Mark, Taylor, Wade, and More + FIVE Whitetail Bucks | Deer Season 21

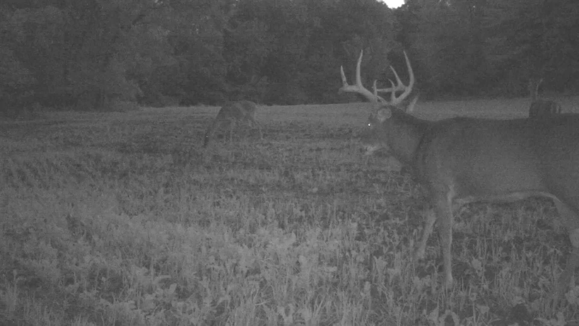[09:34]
Now, we're getting in towards evening, and we had pictures of this deer in this field off and on throughout the season.
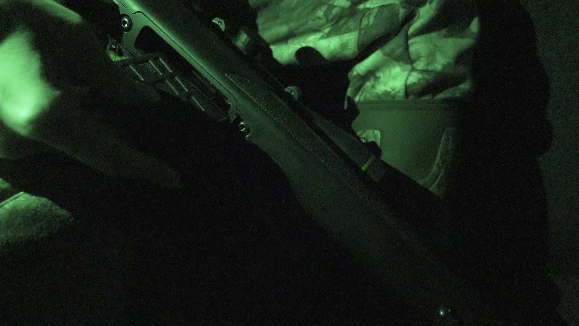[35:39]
right, four tags are filled. We have one left, and that's Miss Taylor. I decided to switch things up a little bit, and I'm gonna put the doe decoy out.
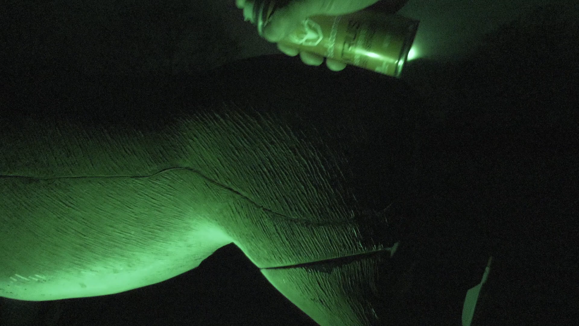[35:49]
She needs just a little bit more attraction, and I go with the buck bomb, doe and estrus.
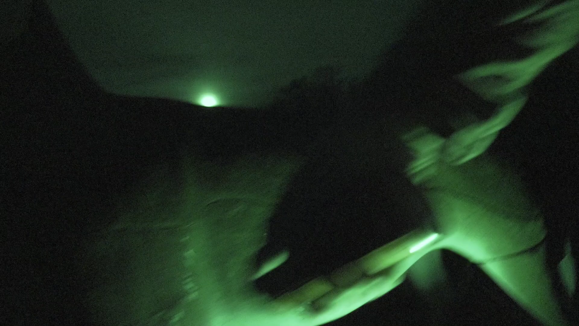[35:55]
We are locked and loaded in the blind in this muddy at a place we call West 80 West Fence.